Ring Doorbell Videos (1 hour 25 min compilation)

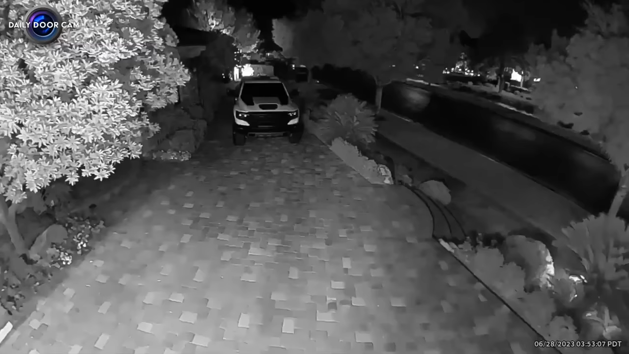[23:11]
The footage shows the intruder walking down a private street and entering a resident's garage, rummaging through it. It is unclear if security or the police were alerted at the time.
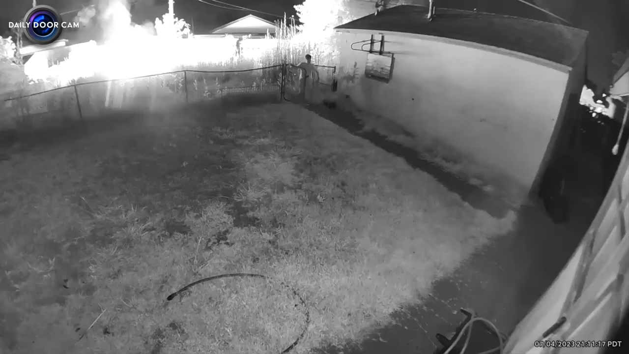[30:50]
This first video comes from Azusa, California.
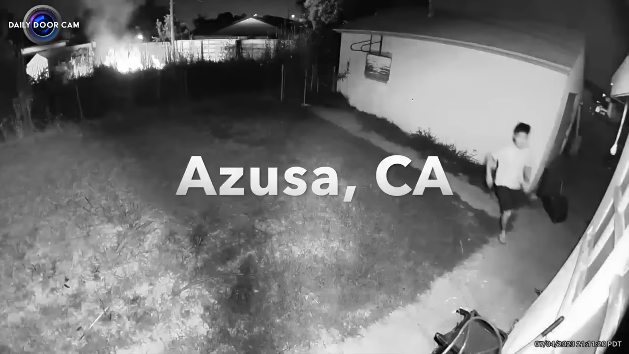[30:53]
It was caught on Ring Cam on July 4, 2023, just after 9 p.m. A good neighbor noticed a fire breakout in the yard next door and quickly came over to put it out.
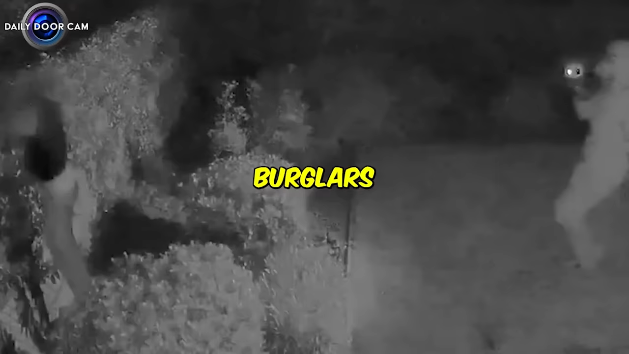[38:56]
Burglars making their getaway climbing over a fence in a hurry.
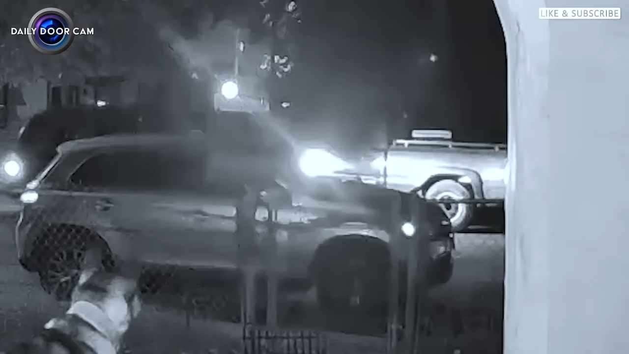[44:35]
This ain't great. Ooh, car number two.
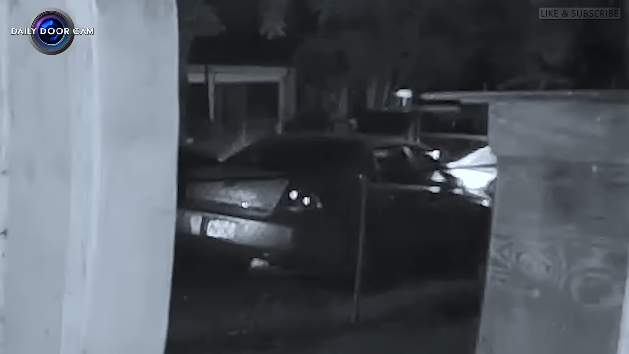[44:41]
Car number two. See what's up with this next video.
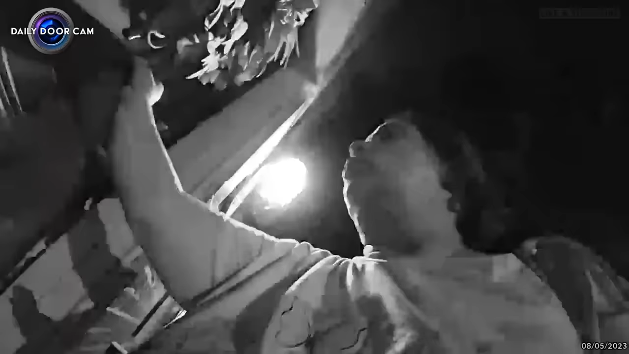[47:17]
Look, she's trying to get the...
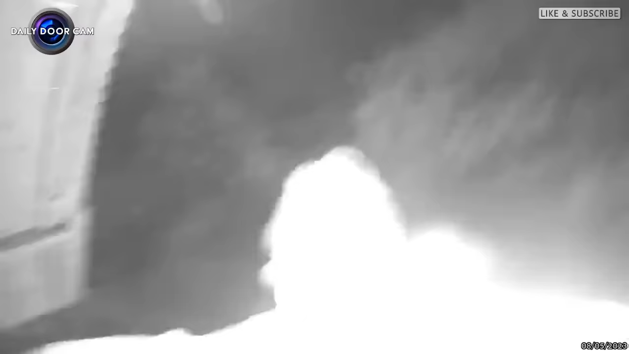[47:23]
I guess she saw it was screwed on, so... She was like, oh, I better just bail. I'm gonna be able to get that out.
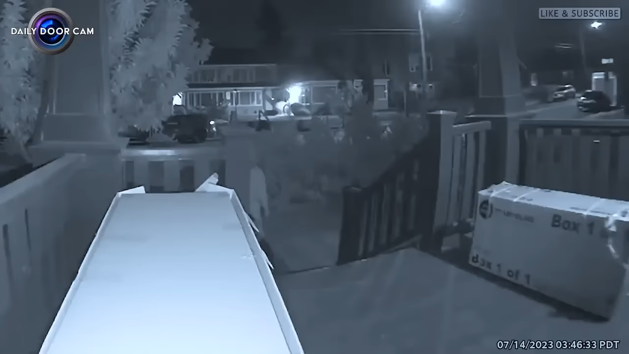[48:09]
Check out the intro of this guy.
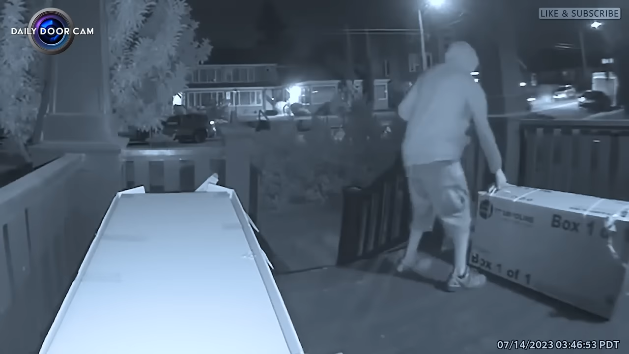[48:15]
This is, I believe they said this was a trampoline. A boxed up trampoline, brand new.
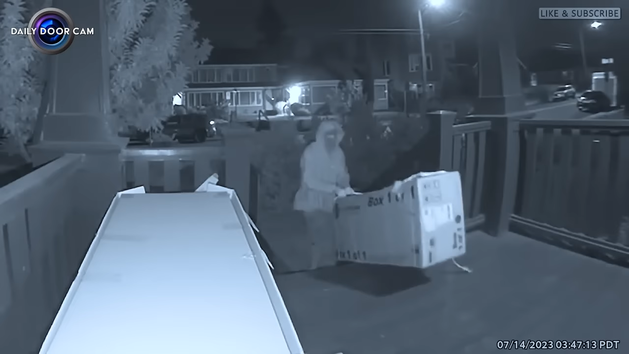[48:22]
And he just shimmied it on down the steps. And I guess he walks away, but I guess he came back because they said he took it.
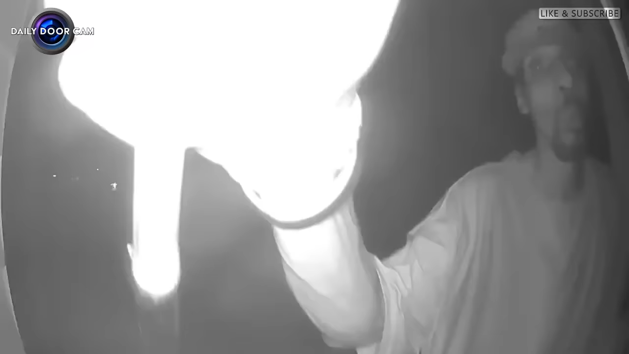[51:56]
forgot. Oh. Check out this lunatic with a hammer.
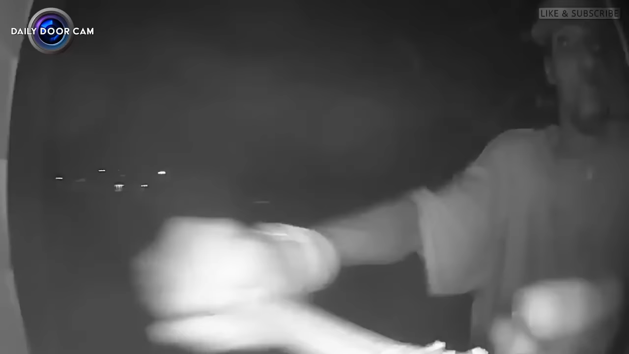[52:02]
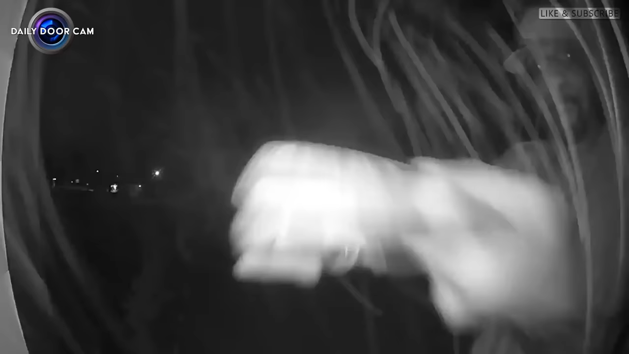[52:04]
He's trying to pry it. Is the door open?
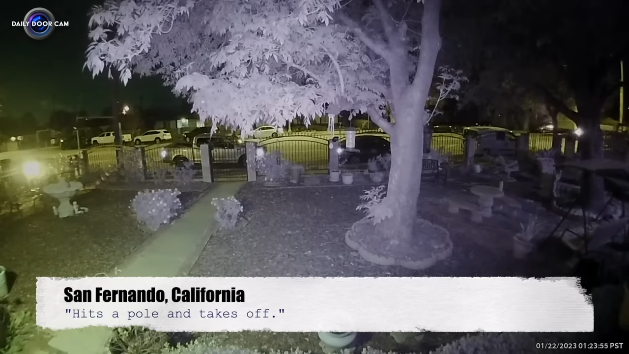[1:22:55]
Hits a pole and takes off.